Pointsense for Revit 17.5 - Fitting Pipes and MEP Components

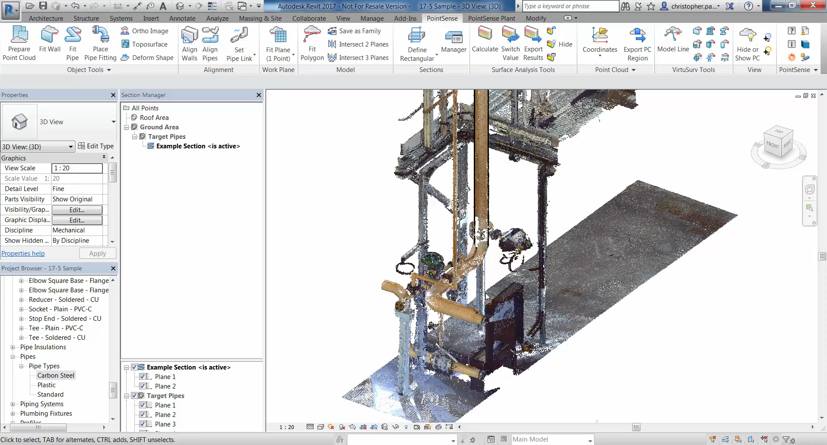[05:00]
Then fitting the pipe fittings, elbows, tees, et cetera, et cetera, within the point cloud.
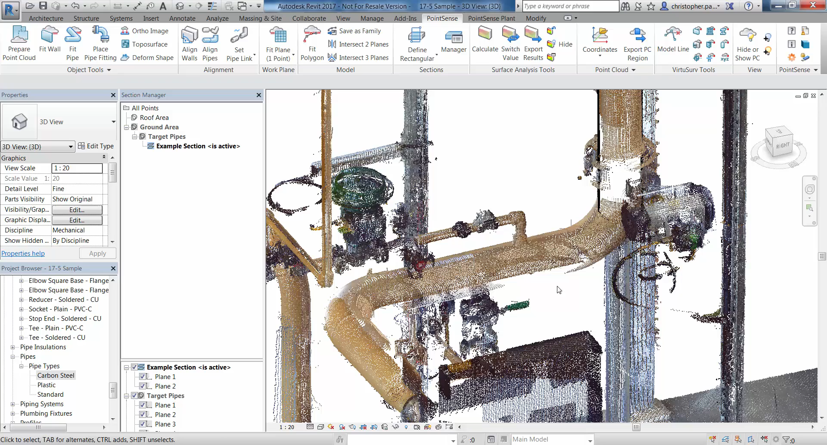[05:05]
And then aligning the pipe. So just three stage process. So we go back to fit pipe.
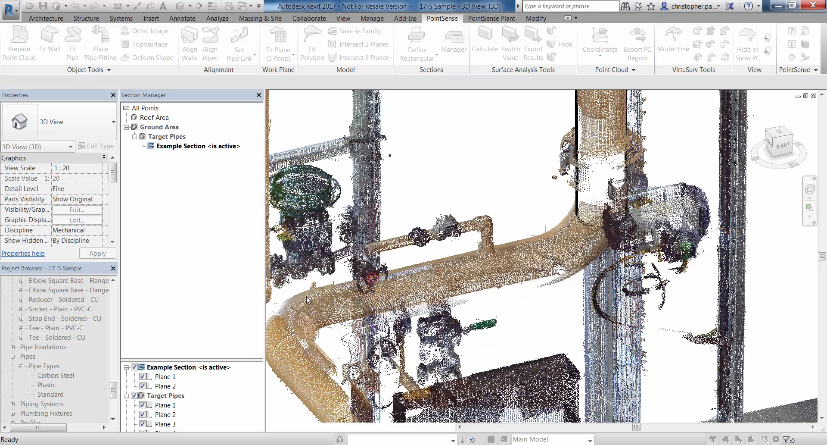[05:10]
I'm going to select the start and end of this run here.
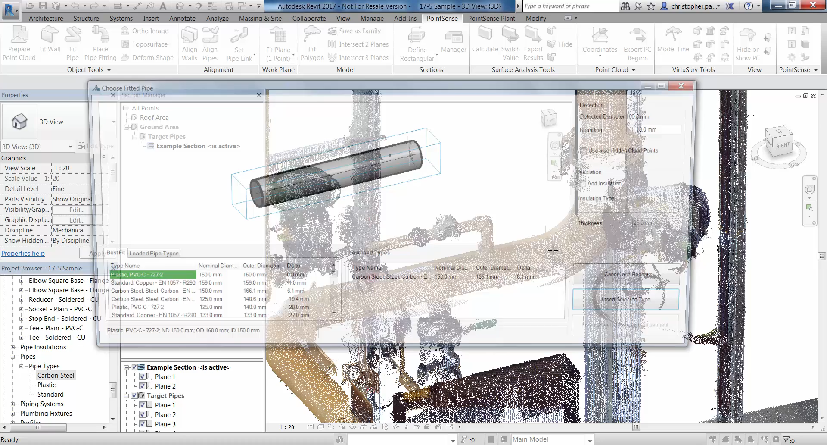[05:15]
Notice we haven't got a lot of coverage on that pipe, to be honest.
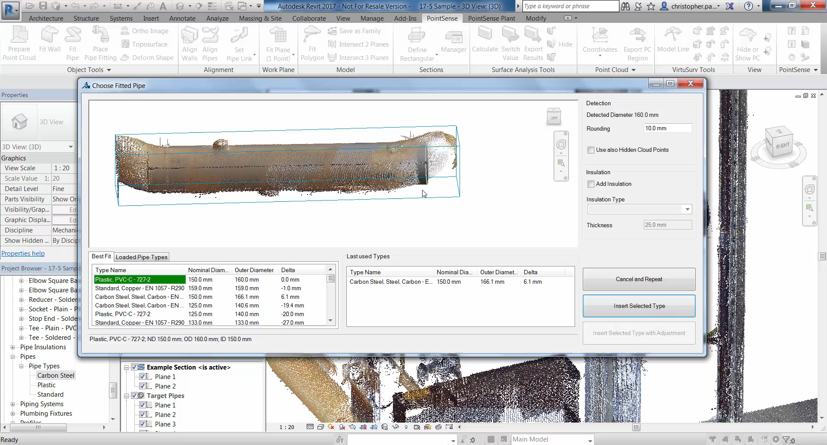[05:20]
And it's detected at around about 160. So let's just go with our last use type, which we know is the correct size. And I'm just going to insert that there.
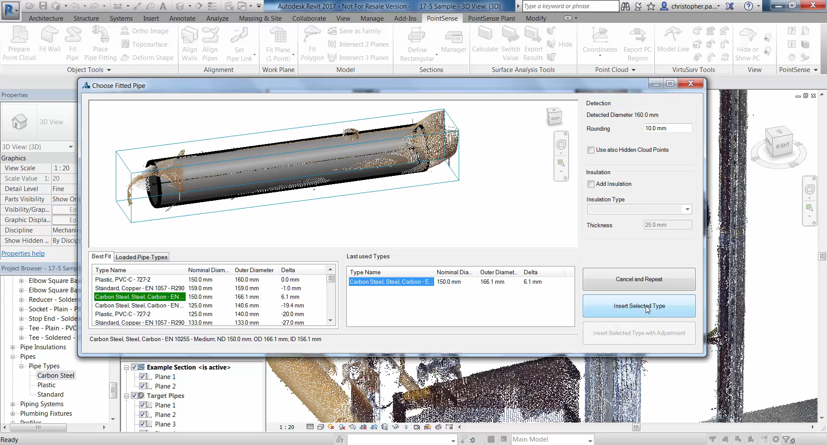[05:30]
And we can have a look to see how well that's fitted again. What we could also do after this is we could use a surface deviation to check.
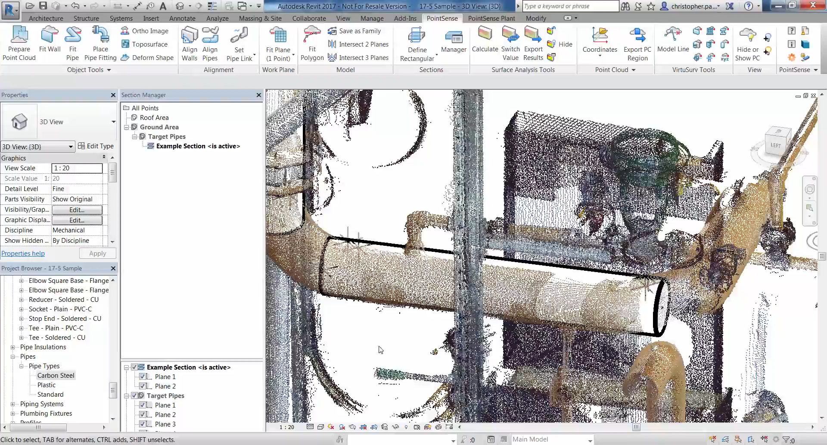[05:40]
How accurately these are fitted if we wanted to do that. So that's a good fitting pipe right there.
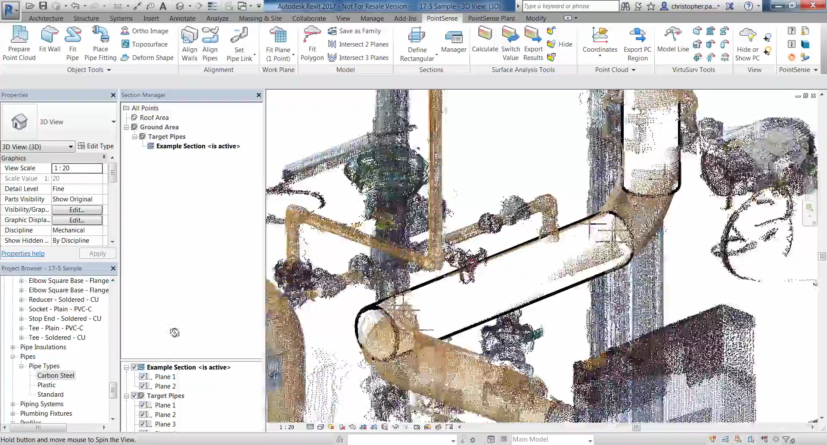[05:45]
And we're just going to go now and put that last segment in. So I zoom out a little bit, come around, fit pipe again. Pick the start from where the elbow is to this reducer here. And then we get the next pipe. So it's obviously given us our last use type again, which we can select if we want to.
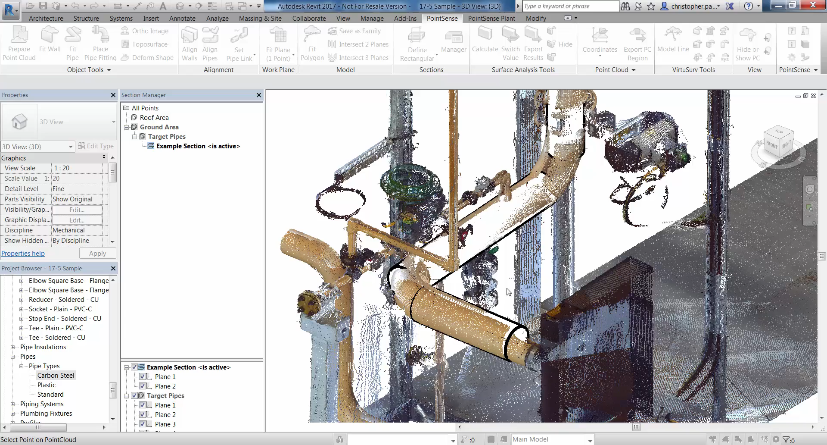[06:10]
And then that one's in there as well. OK, so this time now we're going to run the same function, but we're going to do it within the VirtuServe interface to make the selections a little bit easier. So I'm going to go to fit pipe. I'm going to use the same sentence as before, but this time we're going to make our point selections inside VirtuServe, which sends the coordinates back through to Revit. The pipe fitting will actually be done in Revit using the point cloud that's there. However, we can actually hide the point cloud off as well, which we'll do shortly.
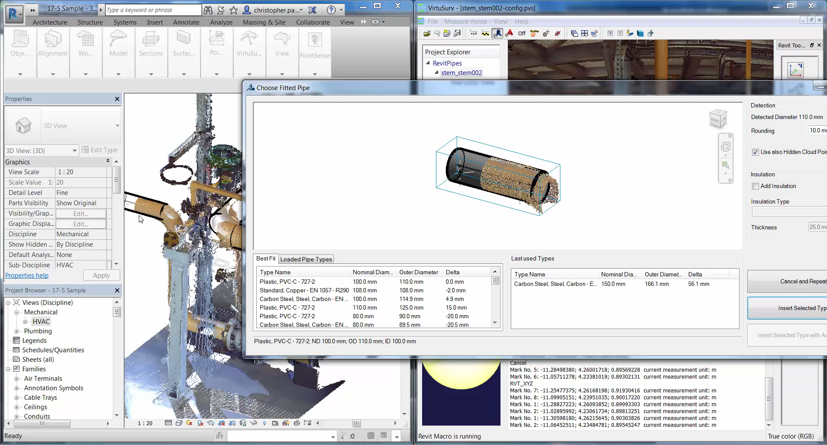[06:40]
So you can see that's fitted the closest matching type.
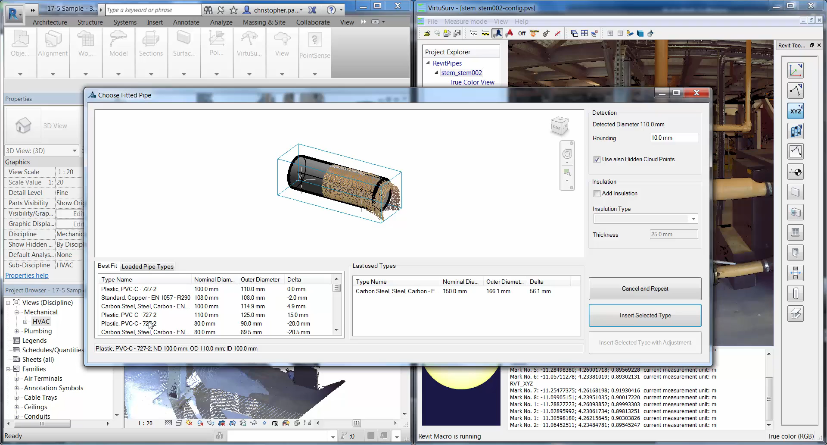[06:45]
However, what I want to do is actually go and select a different type, which is carbon steel and insert this with an adjustment. We could hide the point cloud off now as well to do all this without point clouds loaded. But if I just insert that there now, it's going to prompt me basically to change the nominal and inside diameter if I want to.
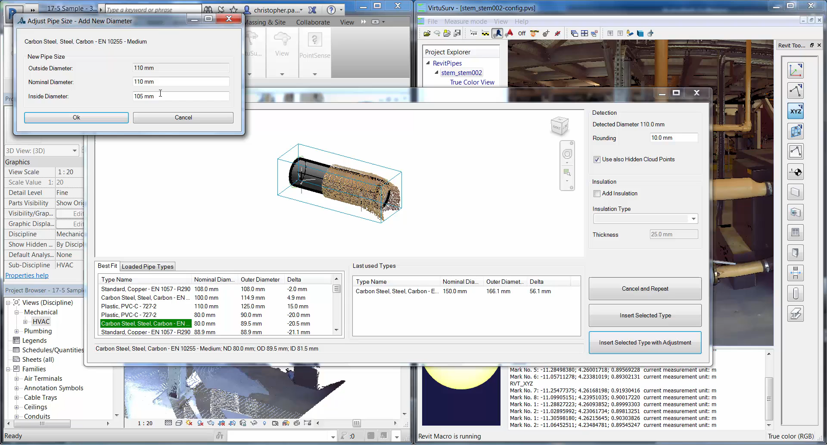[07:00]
For now, I'm just going to click OK and we can see that's inserted that pipe in its place.
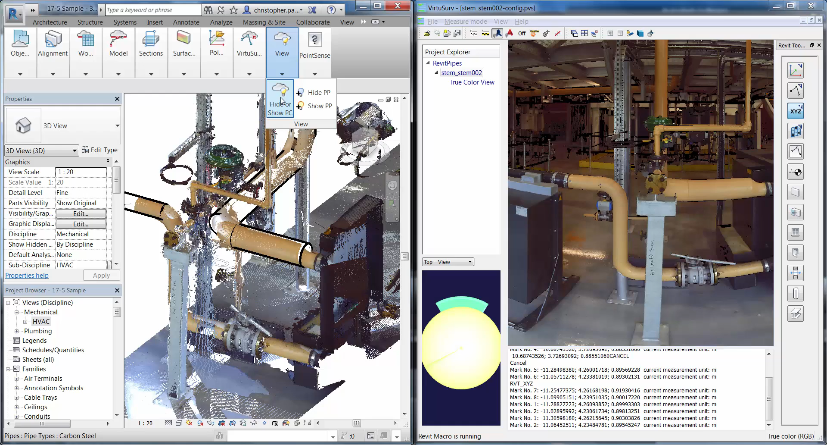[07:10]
Let's go and do another one now, but this time we're going to hide the point cloud off. Remember, we did have that hide use hide point clouds button tick before. So press start.